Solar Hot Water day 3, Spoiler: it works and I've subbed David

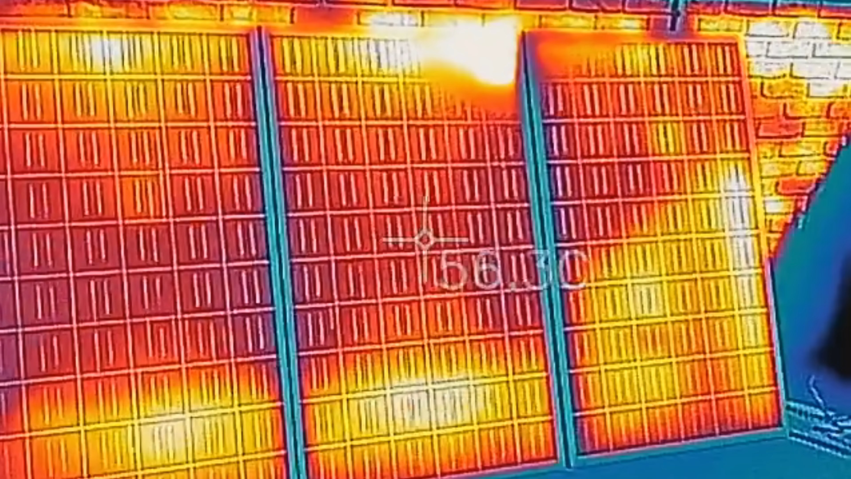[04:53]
We have still got perfect sun on those panels, which is fantastic.
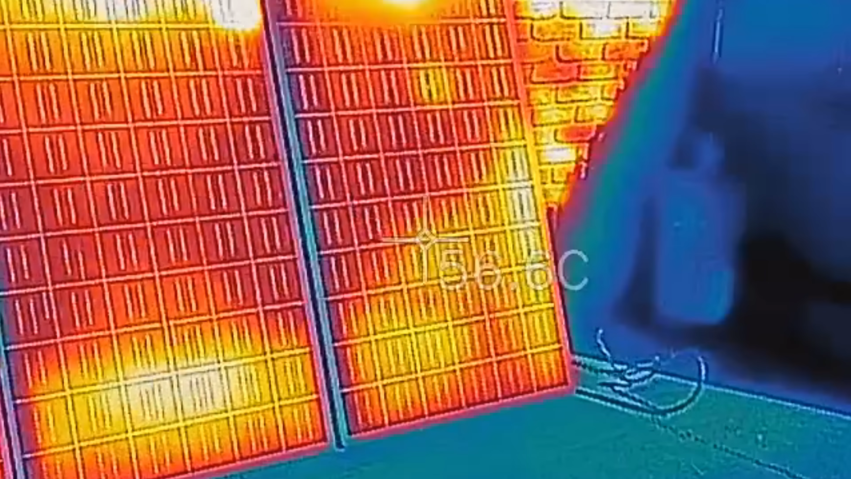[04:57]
I even gave them a bath to clean all the bird shit off of them.
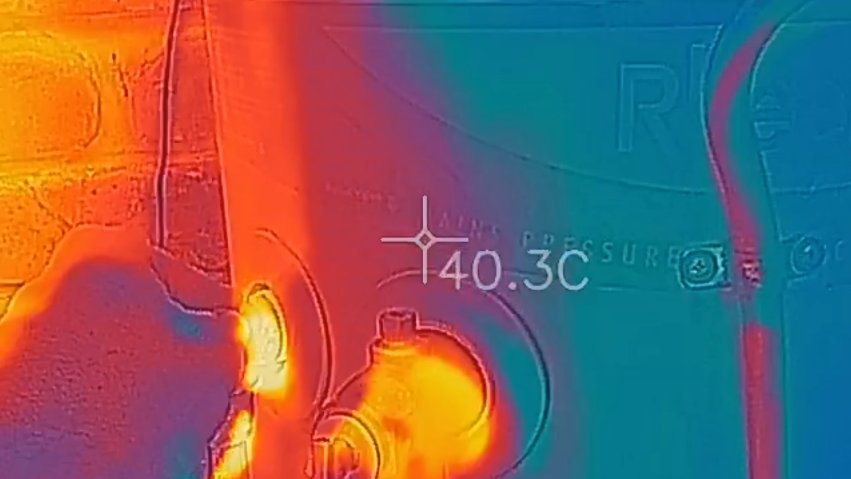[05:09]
On screen: spot 40.3°C
No, there's the exit pipe. It's nice and hot.
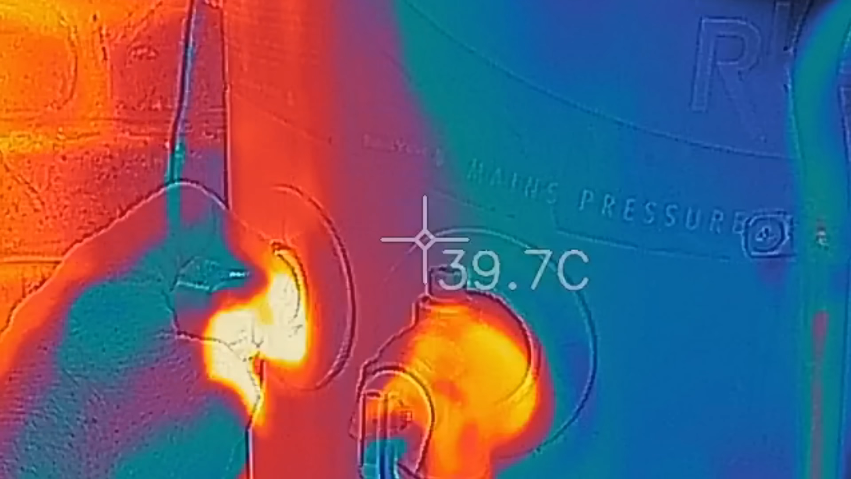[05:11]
On screen: spot 39.7°C
I can still touch it, so it's not burning up. Let's see if I can get the crosshatches on that.
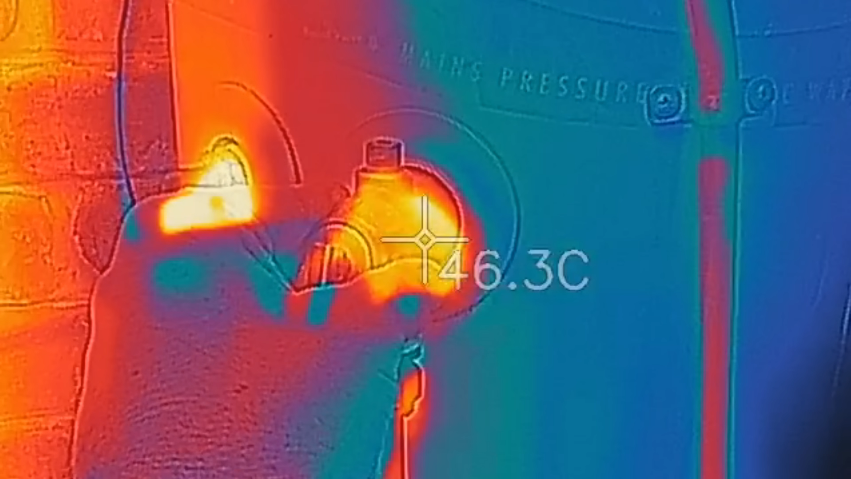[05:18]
On screen: spot 46.3°C
About 45 degrees, so we are getting there.
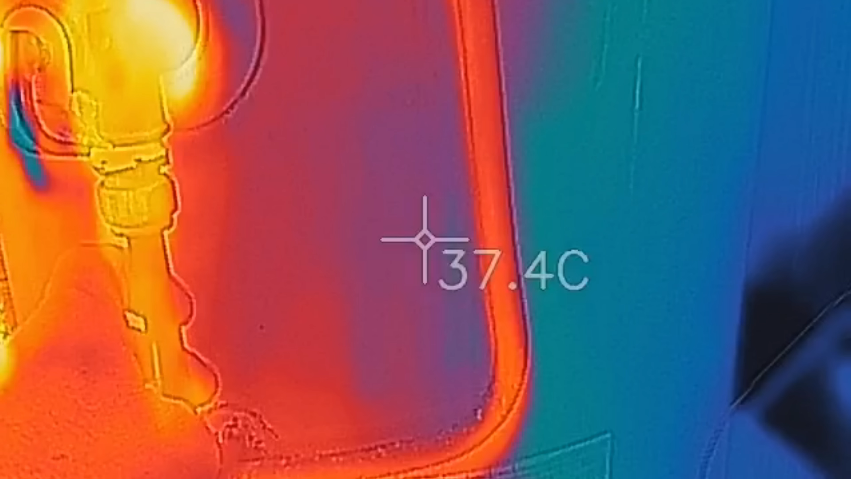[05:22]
On screen: spot 37.4°C
All the pipes are nice and hot, and if you have a look in there, we've got some real heat.
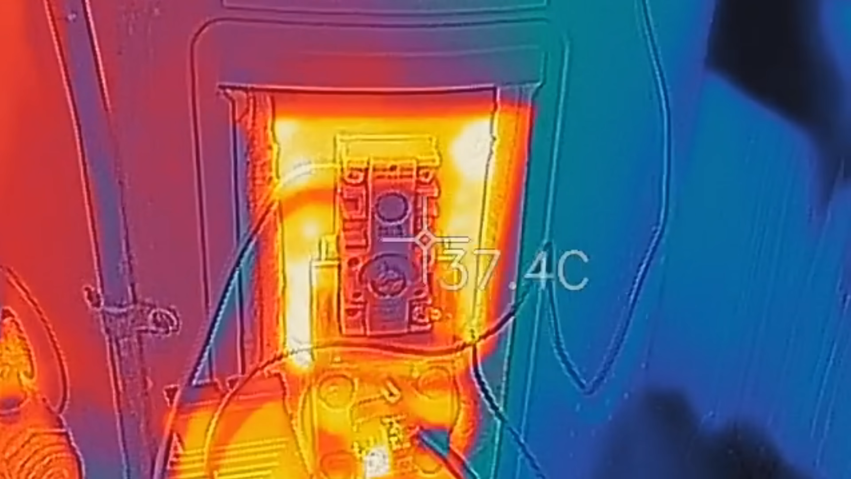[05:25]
On screen: spot 37.4°C
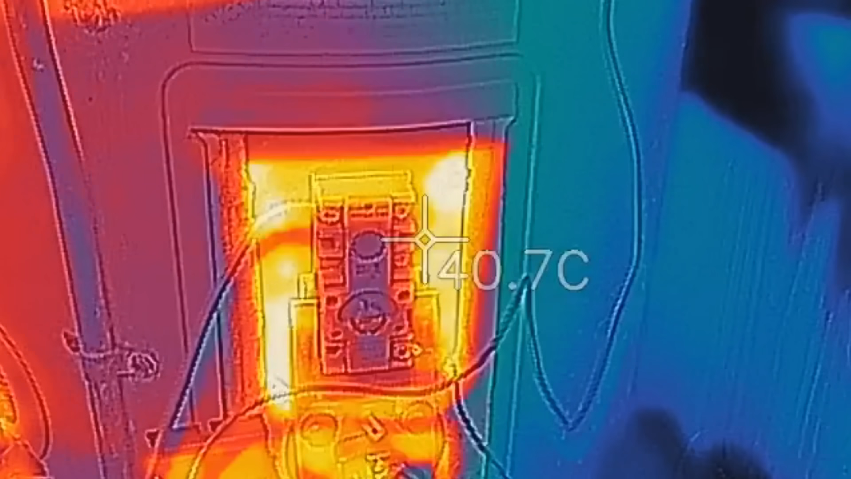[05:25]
On screen: spot 40.7°C
So about 50, 51 degrees. Now, I have got the thermostat set to...